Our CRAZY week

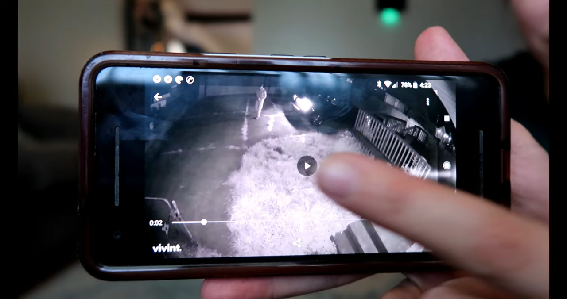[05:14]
this is that guy literally just walking out of my car through our gate he had come up our backyard